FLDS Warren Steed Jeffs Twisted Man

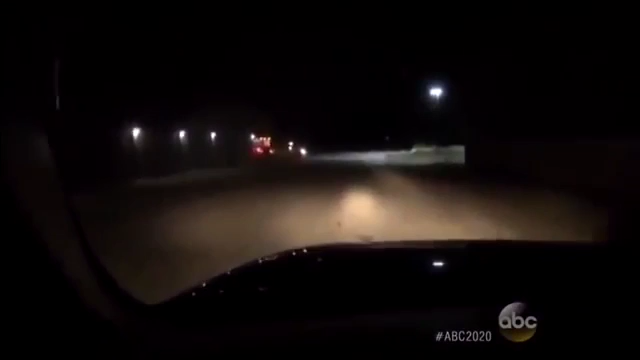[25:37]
under cover of darkness our cameras capture three large trailers easing out of the profits compound destination unknown no license